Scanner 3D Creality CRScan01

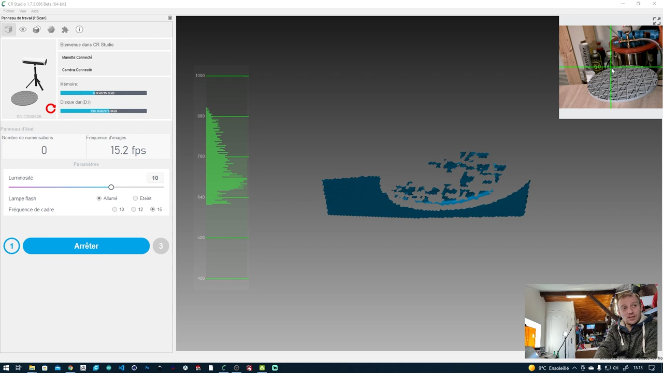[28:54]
Et là, c'est pareil, c'est en fonction de la luminosité. Vous voyez, si j'augmente la luminosité, on détectera plus ou moins la table.
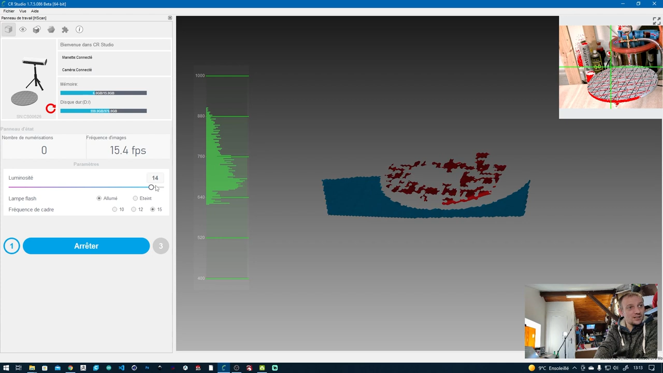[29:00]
Là, il va mieux la détecter. Donc là, je vais baisser un peu la luminosité ici. Le problème, c'est qu'il faudrait que je me déplace. Il faudrait que je me déplace. Là, je suis hors cadre, en fait. Donc là, on va recommencer. On va faire un.
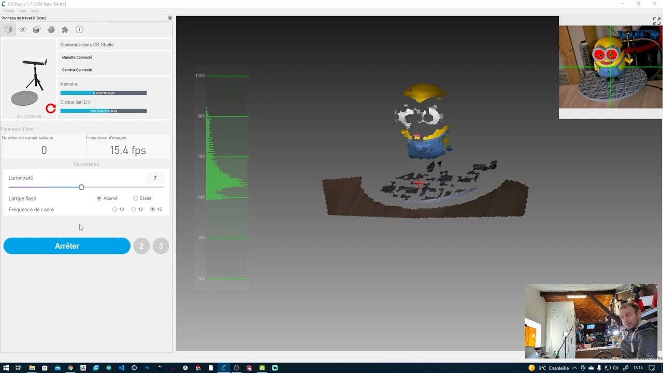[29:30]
Après, ça va aussi dépendre de la lumière, la lumière ambiante. Si jamais j'ai de la lumière qui vient de l'extérieur, malheureusement, ça peut jouer énormément.
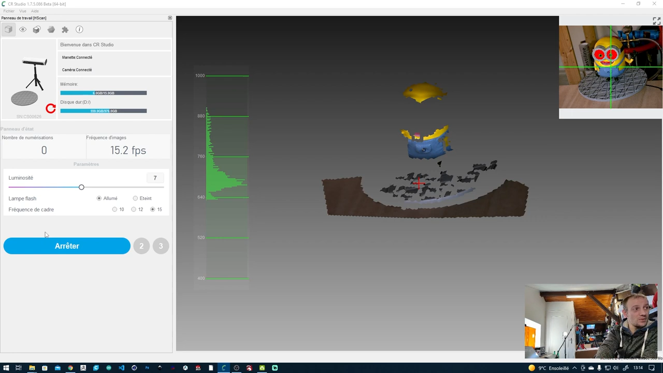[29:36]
Là, vous voyez, par contre, que j'ai diminué la luminosité. Les yeux du mignon, là, ils sont visibles.
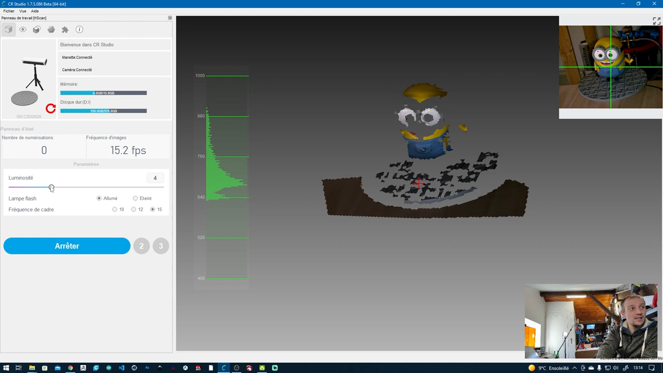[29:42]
Là, ils sont visibles. De toute façon, on peut les baisser, tout simplement, parce qu'on va utiliser la lampe flash. Comme ça, ça les verra mieux. Là, on a encore un petit peu de rouge, mais si je descends trop bas, on ne verra plus rien. Donc là, on va faire initialisation.
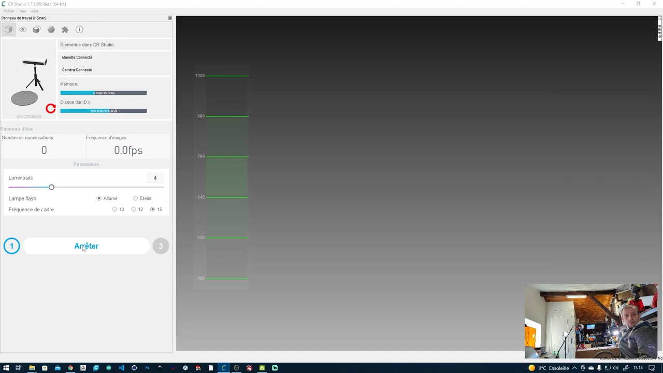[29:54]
On va enlever le mignon. Là, on voit que la table est à peu près reconnue. Alors, comme je vous l'ai dit, c'est en fonction de la lumière.
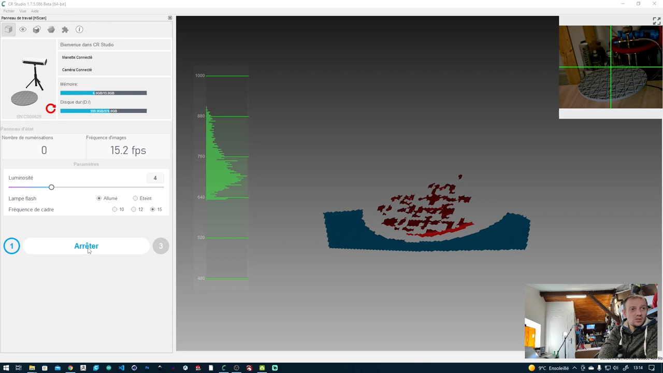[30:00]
C'est vraiment en fonction de la lumière. Mais là, on est à peu près sûr qu'il va reconnaître la table. On va voir ce que ça va donner. Et là, on va faire scanner. On va remettre l'objet. On le remet. Et là, on est parti. On fait scanner. Et là, c'est parti.
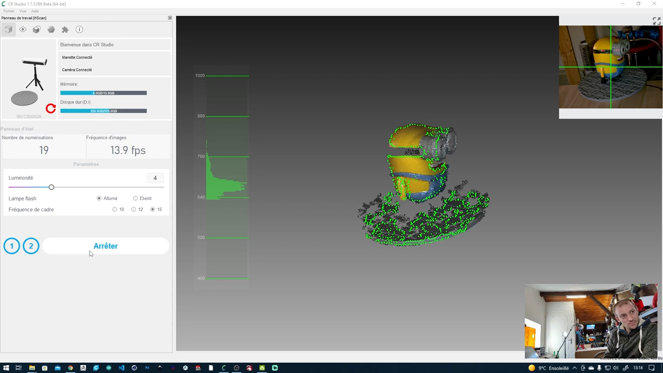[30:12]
Il scanne. Et comme vous pouvez voir, les lunettes, le truc noir qui est sur les lunettes, on ne les voit pas. On ne les voit pas.
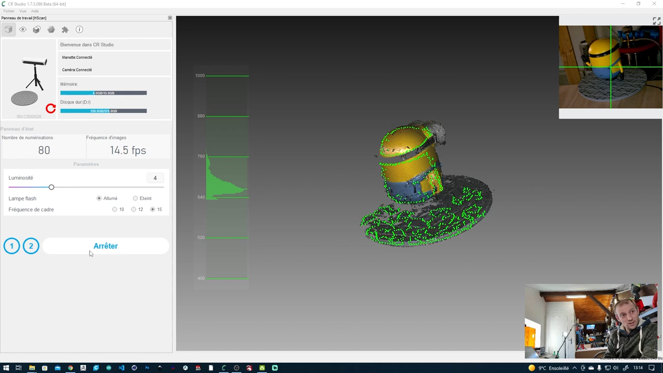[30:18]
Ça crée une erreur. Ça crée un trou. Et tout simplement, pourquoi ? Parce que le trait noir est noir brillant. Il aurait fallu que je mette de la bombe de matifiant que je vous ai présenté au début de la vidéo.
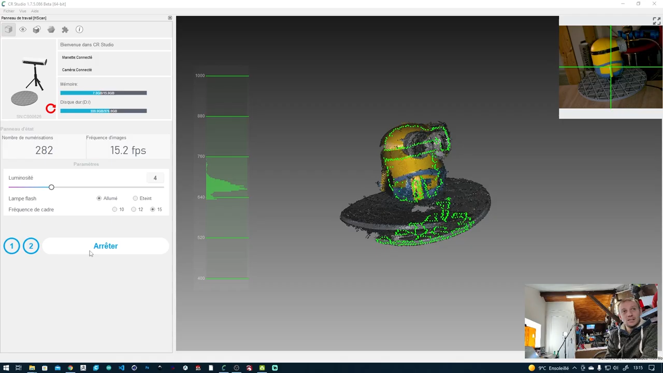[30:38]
J'ai fait exprès de prendre un objet comme ça. C'est pareil, vous voyez, les mains n'apparaissent pas.
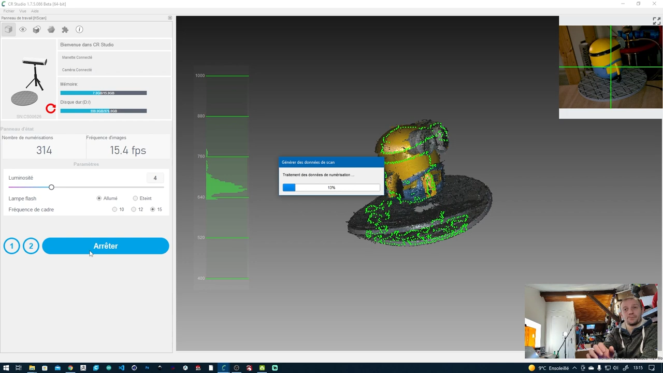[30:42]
Du coup, il aurait fallu que je mette du matifiant. Mais du coup, si je mets du matifiant, je perds l'intérêt d'avoir des textures. D'avoir des textures parce qu'en fait, quand on met du matifiant, l'objet est tout gris. Donc là, on peut voir que ça a créé un énorme trou sur la tête.
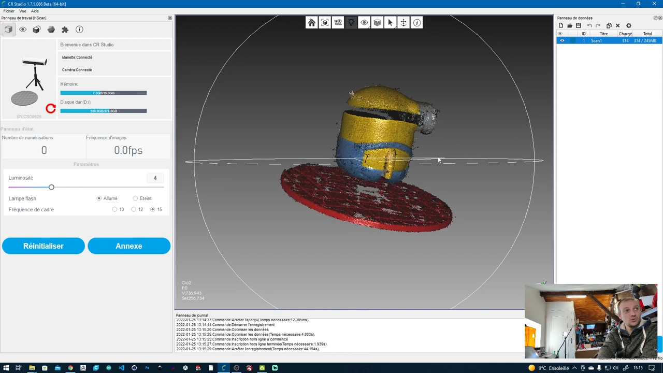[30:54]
Et on n'a pas les jambes non plus. Après, les jambes, ce qu'on va faire, c'est que là, du coup, on va faire Annexe. On va cliquer sur Annexe.
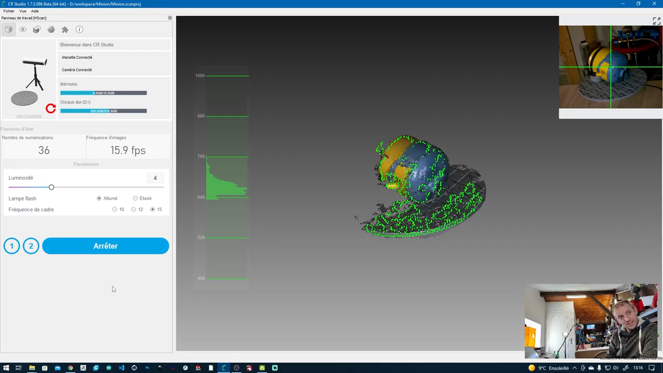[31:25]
Vous voyez, il y a eu des petits décrochements.
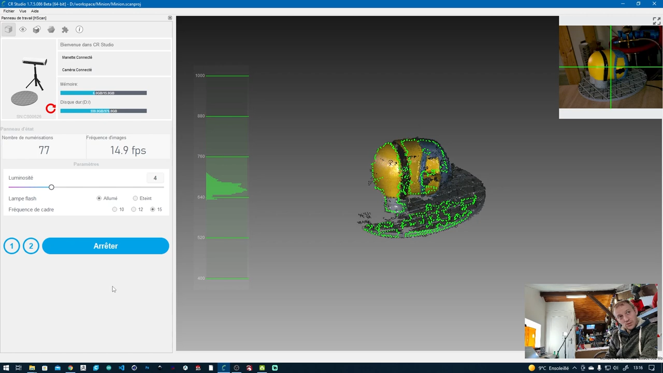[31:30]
Il y a eu un petit décrochement à un moment, tout simplement parce qu'il est passé sur la zone noire et il ne détectait plus l'objet.
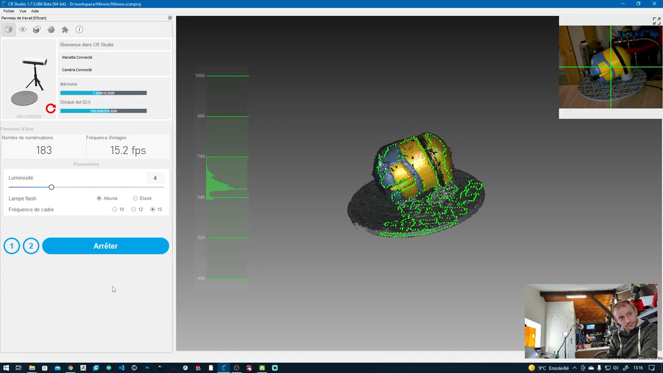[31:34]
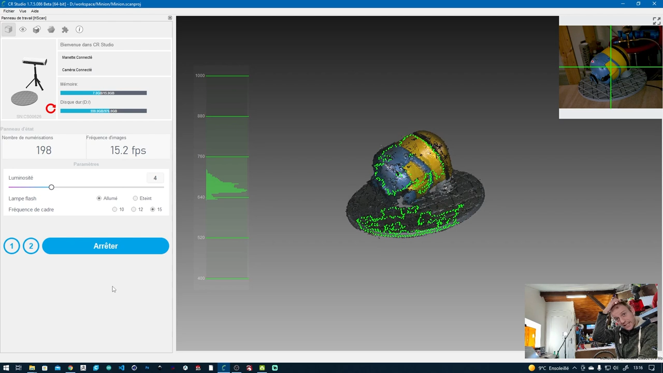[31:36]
Là, vous pouvez voir qu'il ne détecte pas trop mal la table, malgré qu'il détectait des petites zones rouges un peu perfectibles par moment.
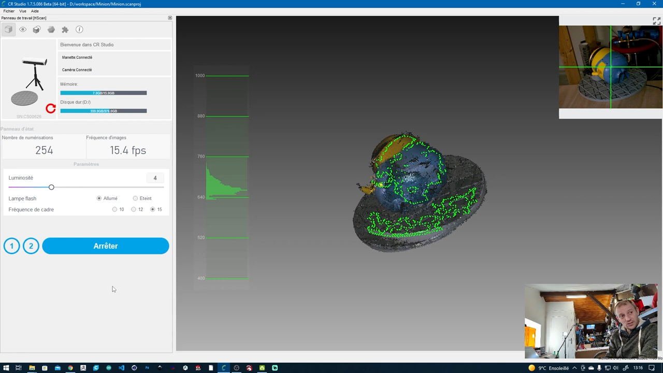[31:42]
Après, au fur et à mesure qu'ils sortent des mises à jour, ils améliorent un peu le logiciel. Donc, on verra si avec le temps, ça améliore la précision du scan. Vous voyez qu'à un moment, il y a des défauts qui s'affichent. Il y a des défauts parce qu'il décroche. Il décroche et il ne sait plus où il en est. Malheureusement, ça ne le fait pas sur tous les objets.
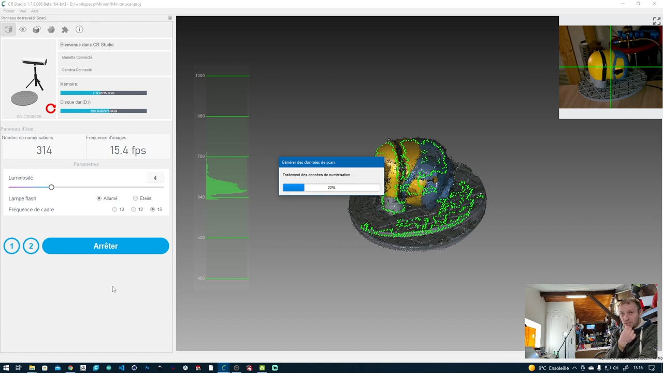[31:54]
Enfin, heureusement, je veux dire. Heureusement, ça ne le fait pas sur tous les objets.
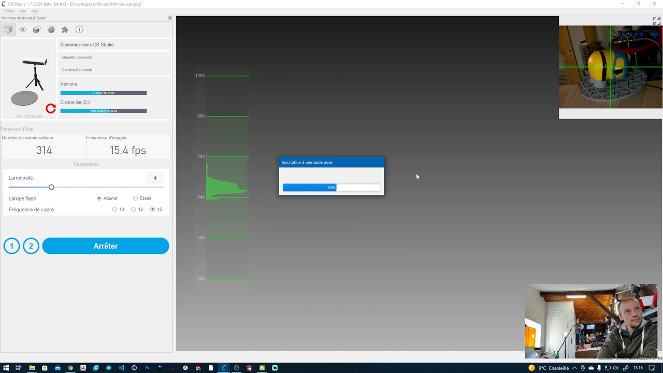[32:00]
Là, vous pouvez voir que du coup, on a un objet dans cette position-là.
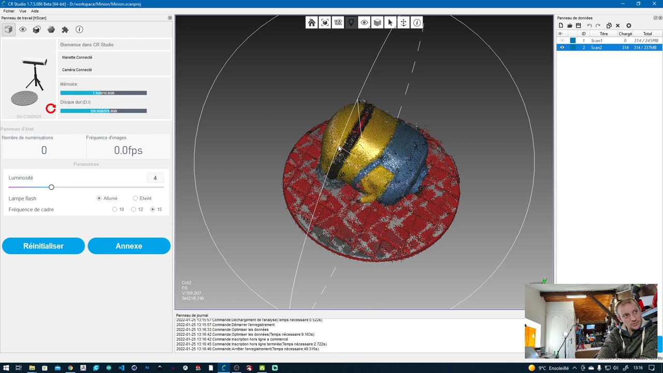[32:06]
Par contre, là, on a récupéré un peu de noir. Il a compris que ça appartenait à l'objet. Là, on va faire un dernier annexe.